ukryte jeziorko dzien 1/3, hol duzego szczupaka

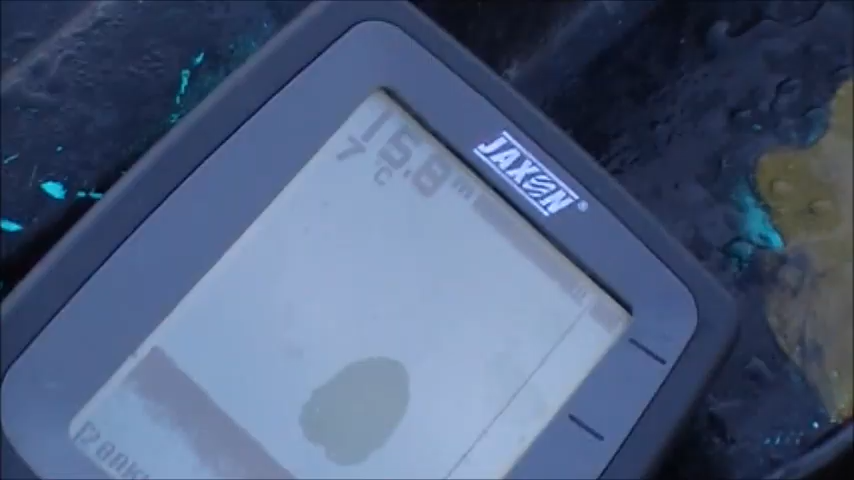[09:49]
Jak widzicie, nie jest tu wcale płytko.
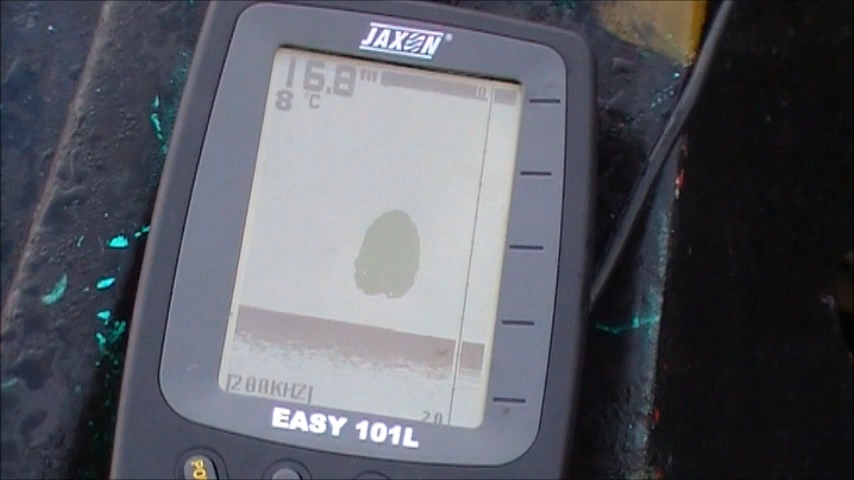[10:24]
On screen: depth 16.8 m, water 8°C
Woda ma 8 stopni. No, głębia, ale ryb zero.
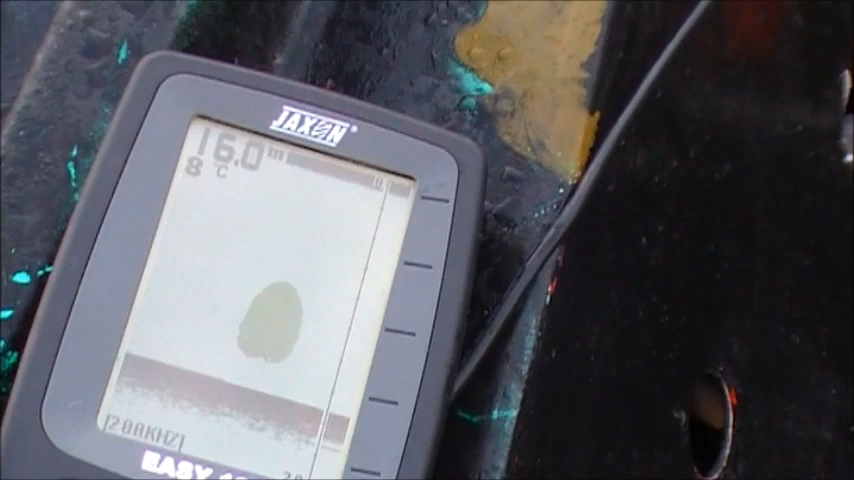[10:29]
On screen: depth 16.0 m, water 8°C
Może trzeba je poszukać gdzieś przy brzegu.